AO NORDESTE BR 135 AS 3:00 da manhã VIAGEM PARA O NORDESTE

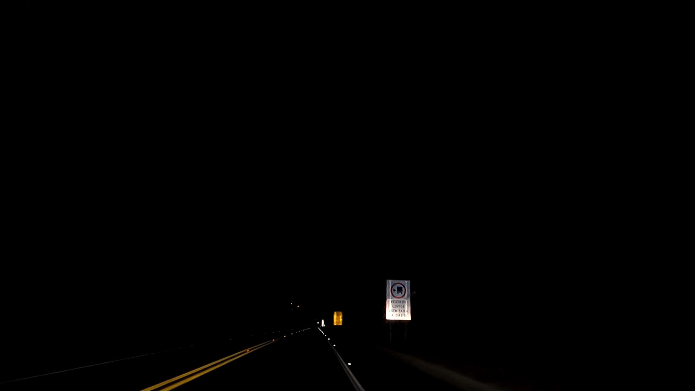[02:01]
e aí está, olha só a estrada como está aqui, na 135, né? Então, tá muito boa a estrada, bem sinalizada, mas sempre em alerta, né?